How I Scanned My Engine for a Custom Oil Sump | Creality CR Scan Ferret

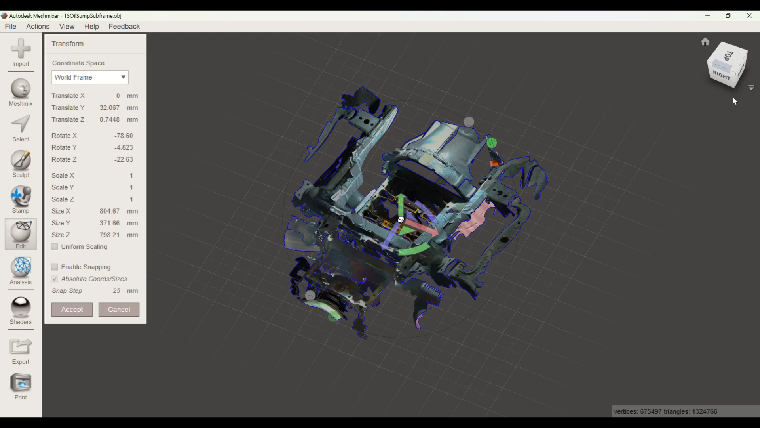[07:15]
first then I'm going to line it up with the marks It's not like
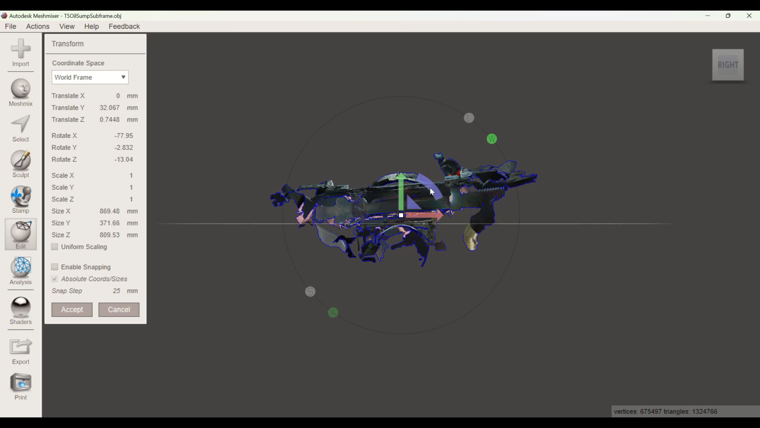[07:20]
quite roughly doesn't bad doesn't have to be perfect yet
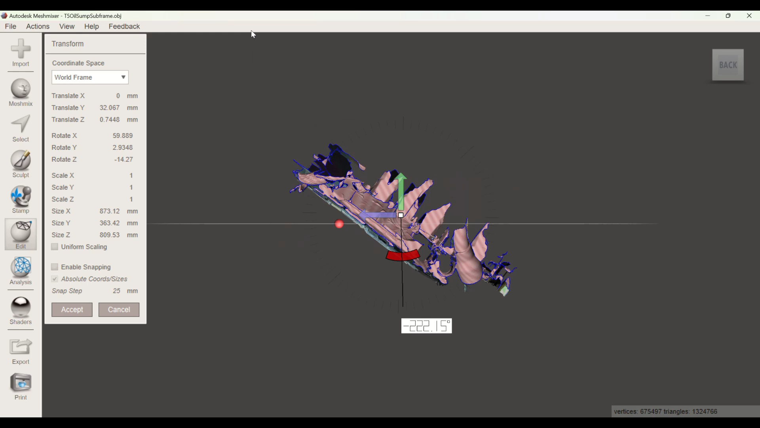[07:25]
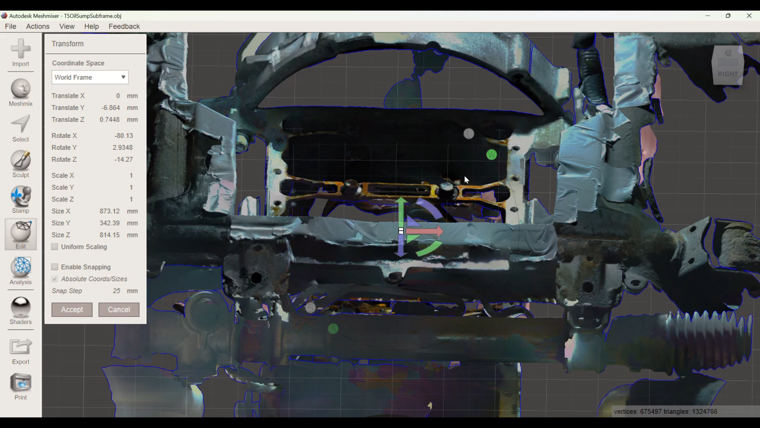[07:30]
Once you're done you click accept and you have your
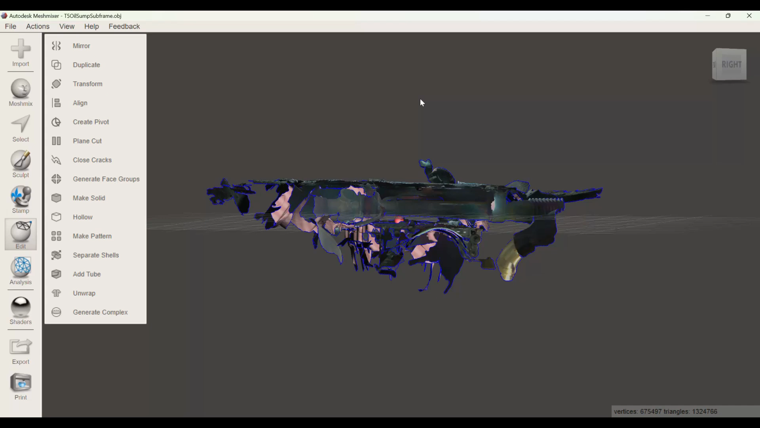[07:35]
Rotated model and now we're gonna delete all of the garbage which I don't need
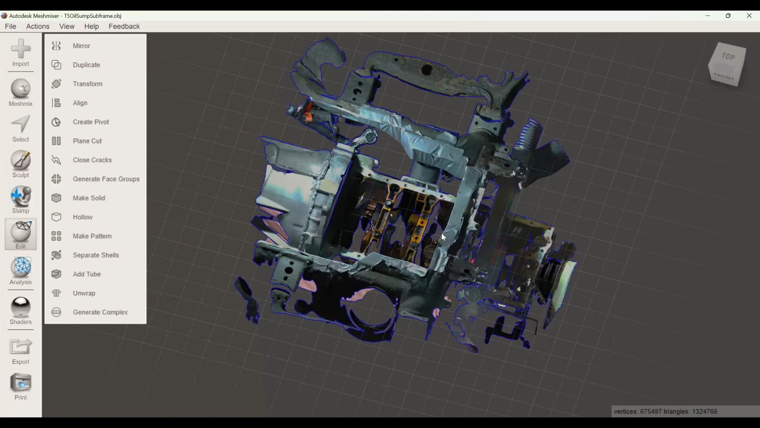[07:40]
using the select tool
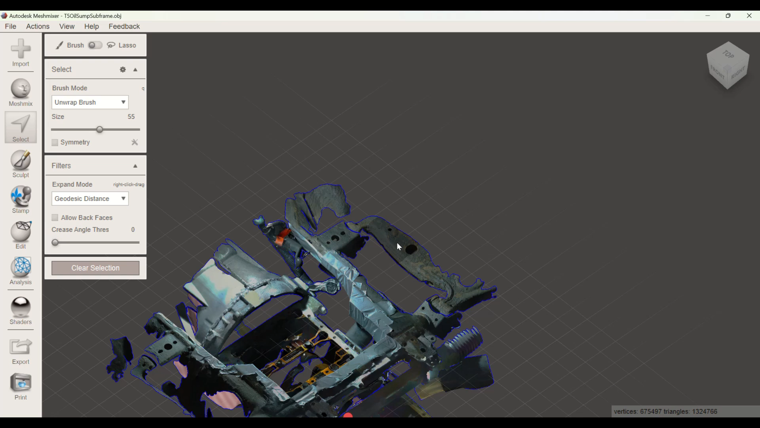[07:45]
You can see if you hover over the object you will see large grayed out circle, but I am going to
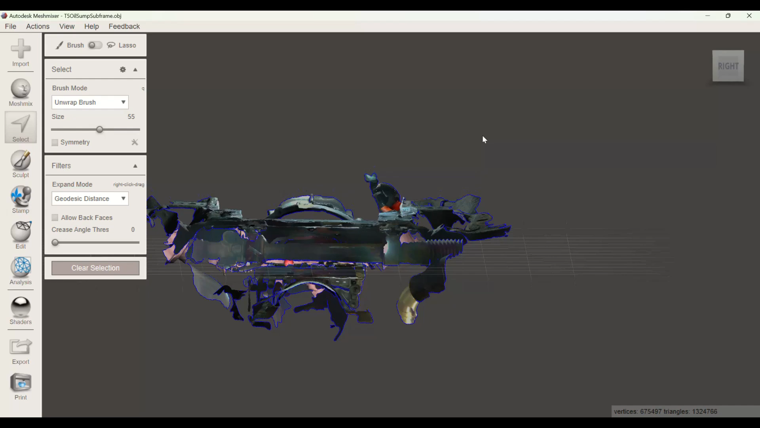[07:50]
Line up my cut mark and click once then click here and finish the section Then it highlights just the parts that you just selected and I press
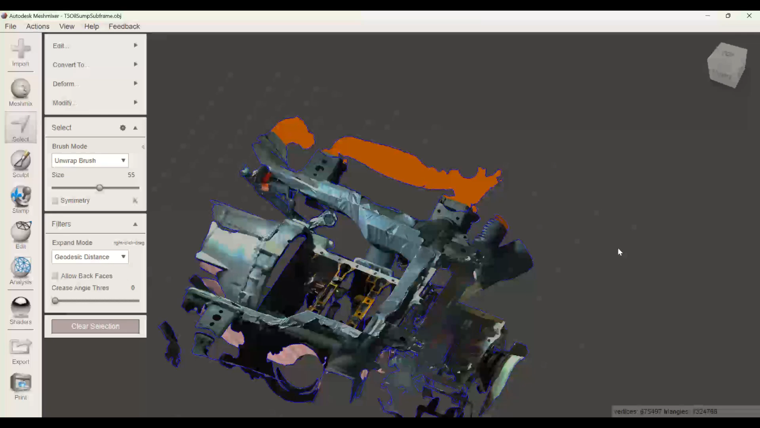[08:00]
the delete button to get rid of this part of the mesh I do it on the other side as well to get a clean model That's easy to work with later in CAD
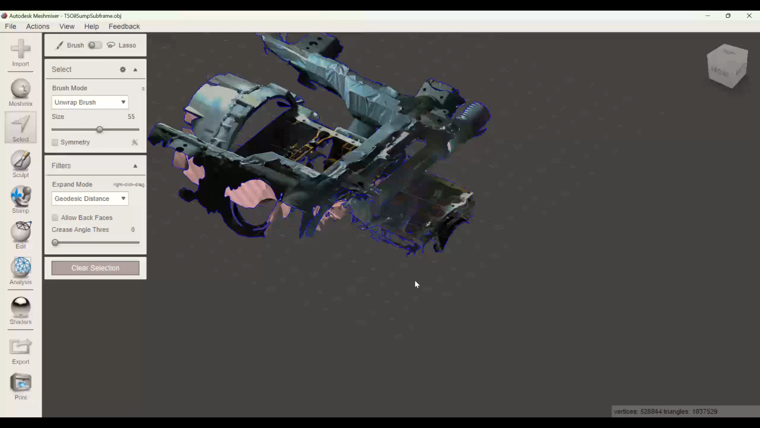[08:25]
Here's my 3d model all cleaned up I removed a bunch of
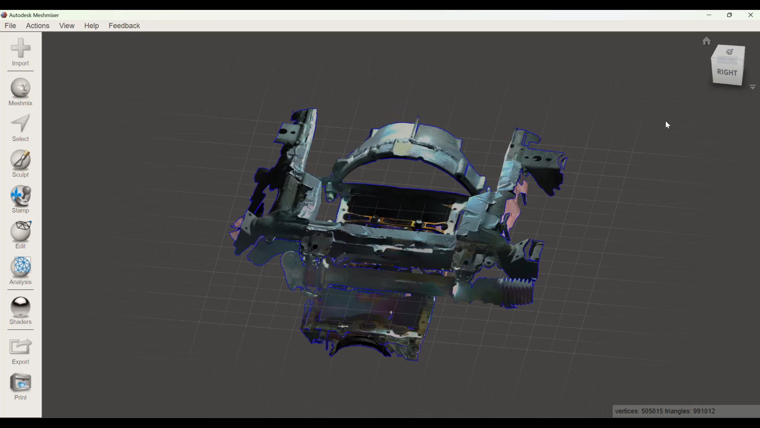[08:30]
floating garbage and I line up the model just how I want it and now I can export
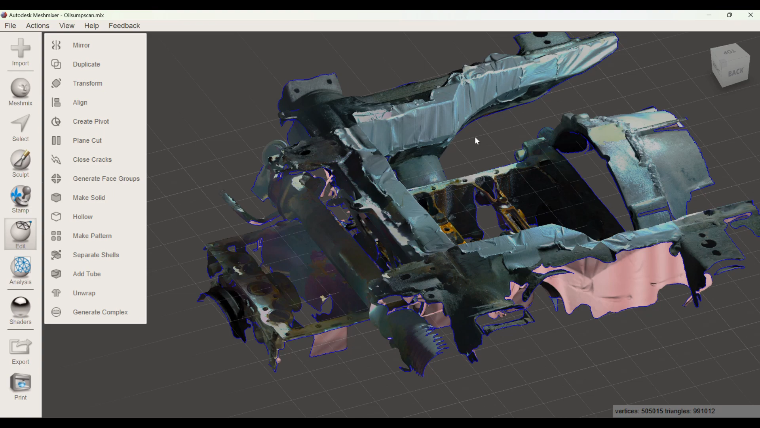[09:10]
This is what the STL looks like once you first open it in SolidWorks Rotating the 3d model right now is quite heavy on your computer
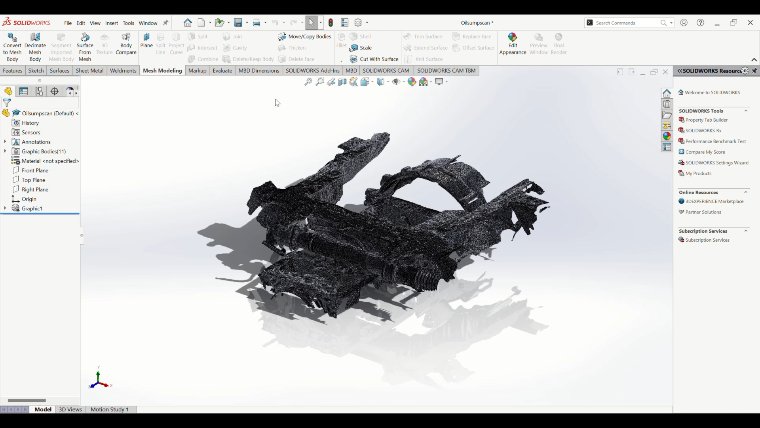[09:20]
So what I like to do is go to view then to display and
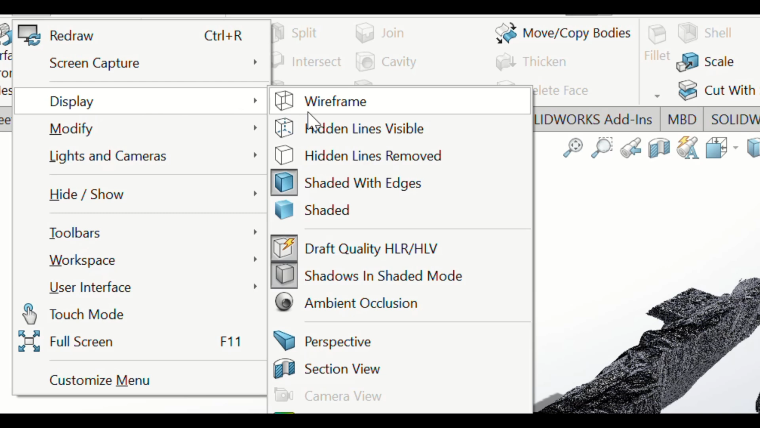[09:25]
to shade it without the lines option This way your model
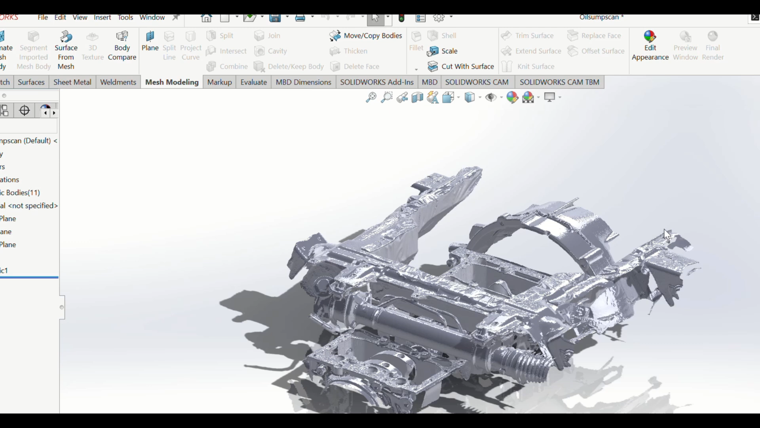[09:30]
is now rendered without the all of the lines that make up every Triangle in the scan and now it rotates quite easy and it's way easier on your computer
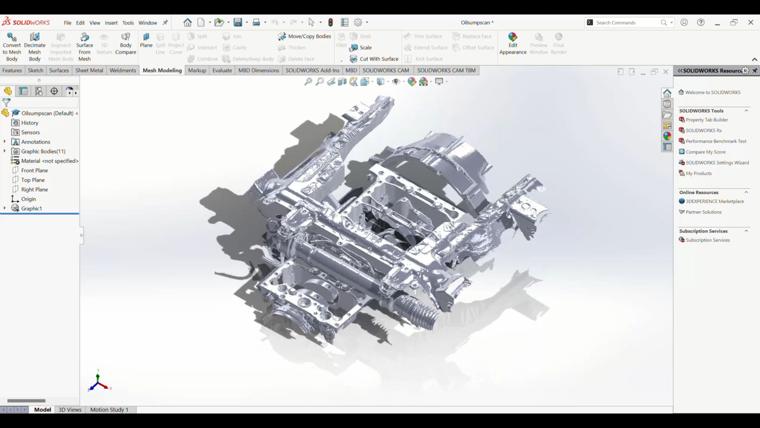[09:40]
One more thing.
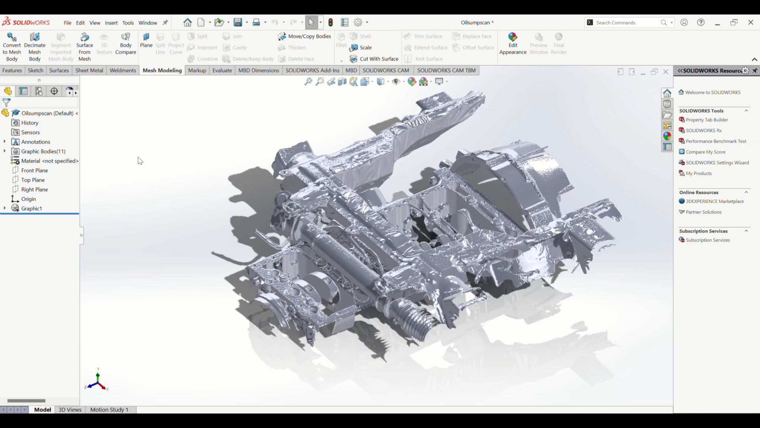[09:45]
I like to do is give it a nice color. So you go over to the top of the tree
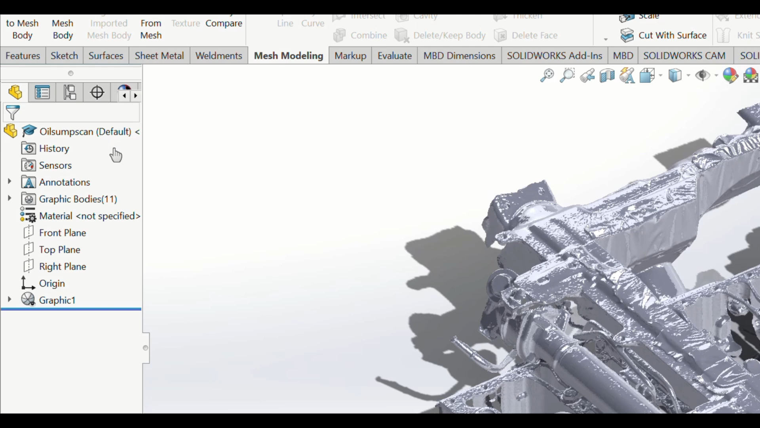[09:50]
And then I choose the color from here.
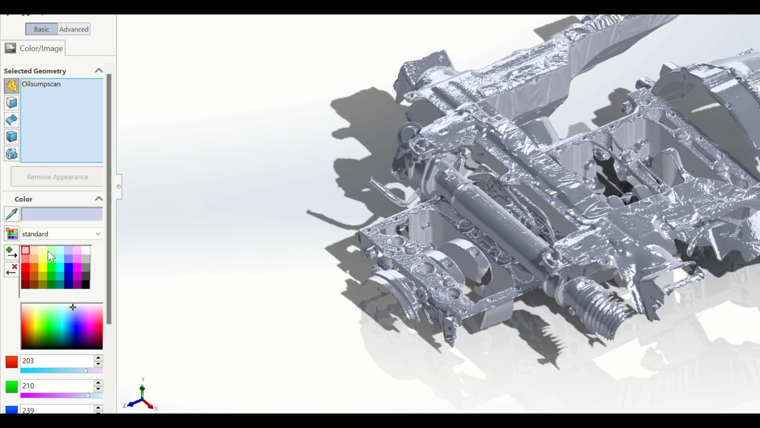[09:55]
Let's take green for this case for you can save it as a SolidWorks 3d model
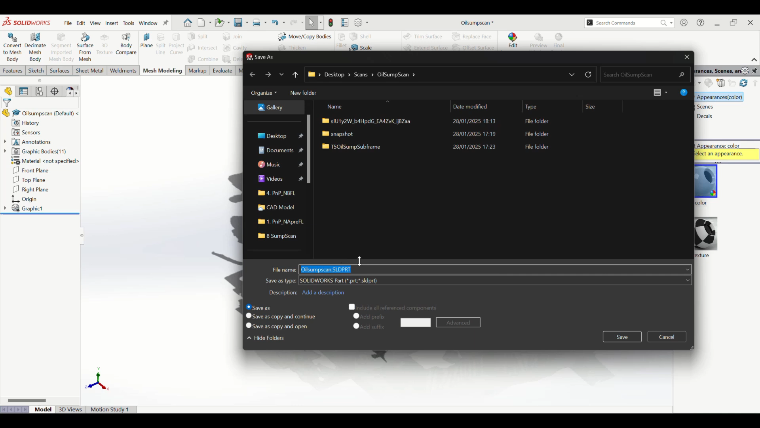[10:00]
And now you can use it in SolidWorks assemblies and comparing it to other parts So that's what i'll do next So i've created a new
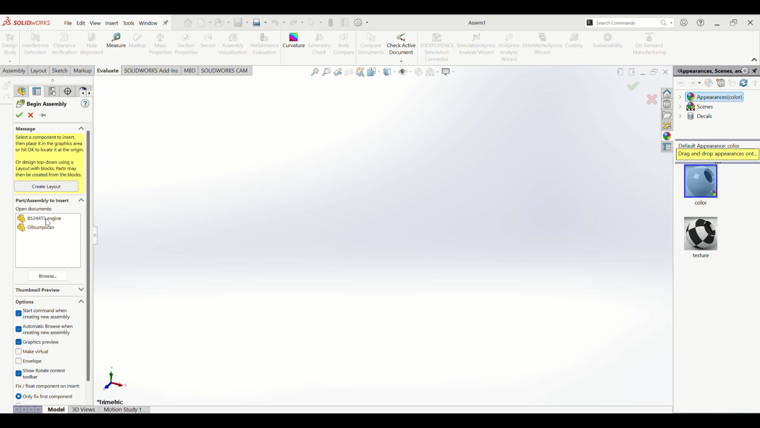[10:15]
Empty assembly and I will firstly import my oil sump scan
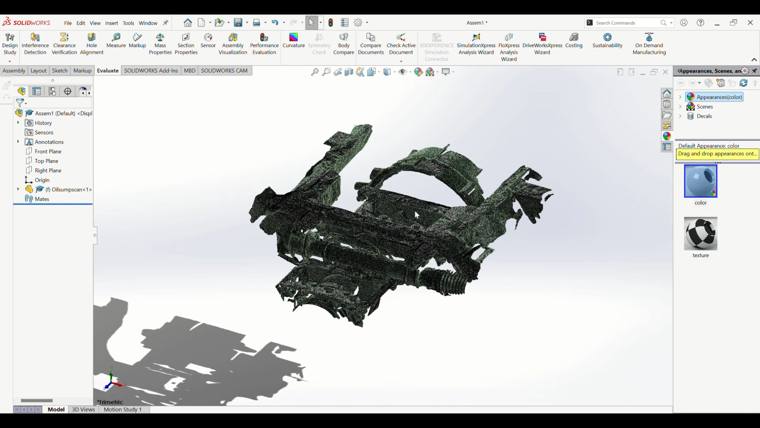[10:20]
Again, i'll click on the view display and shaded option And then i'll add my second scan which is actually The full engine scan
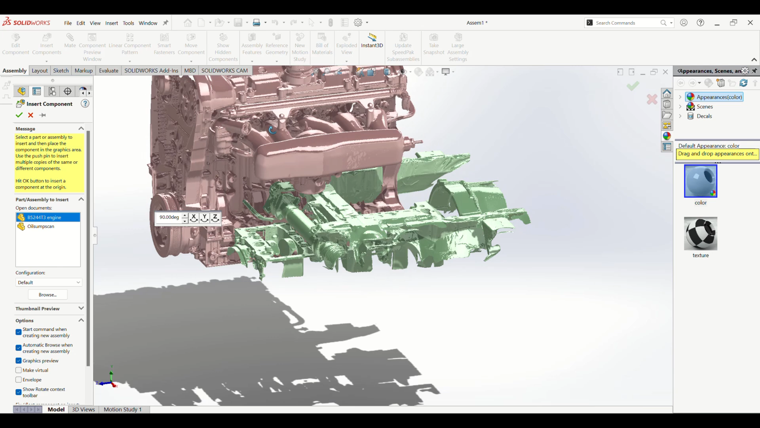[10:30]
right here of the engine that I took when the engine was still out of the car And
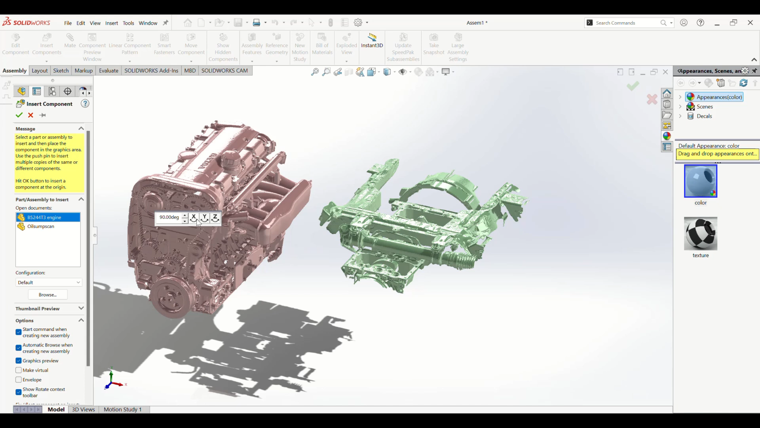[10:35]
i'll rotate data.rmdz axis twice
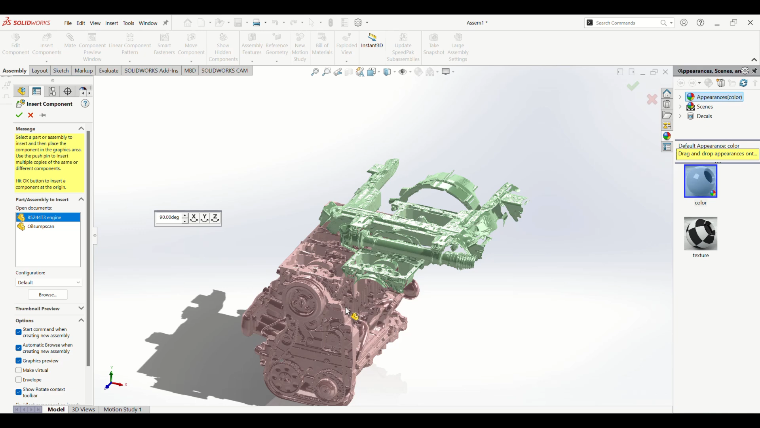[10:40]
And place it somewhere near The second scan so now you can see If I do use my cursor on this, I can't actually move it It's a quite tricky because these are graphics They're called graphics in solidworks.
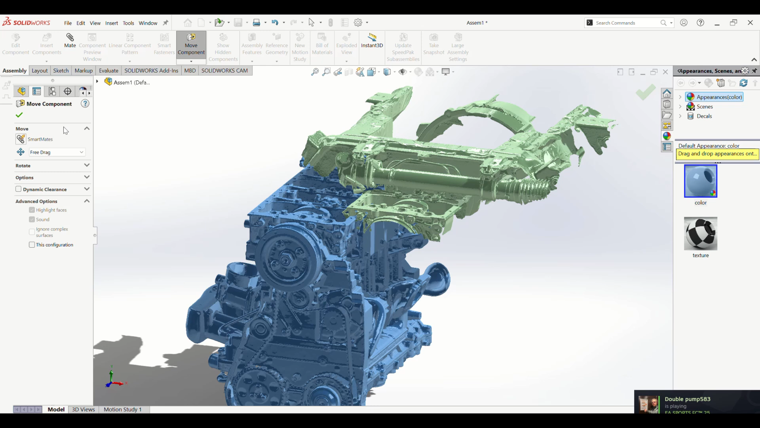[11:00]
So you have to click the Main part the top of that assembly tree And then click move component and I like to use it A long assembly xyz so it snaps to the right axis
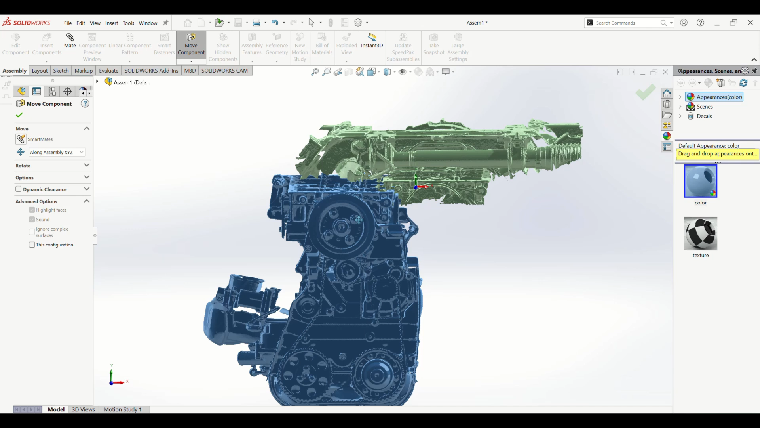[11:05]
And then you can use the Your cursor and the planes to get it seated perfectly Into the other scan One thing to note is that you can see the green scan right here which we just made And the blue scan that i'm just moving into of the whole engine On the left you can see the blue one protrude and on the right you can see the green one protrude Which means the engine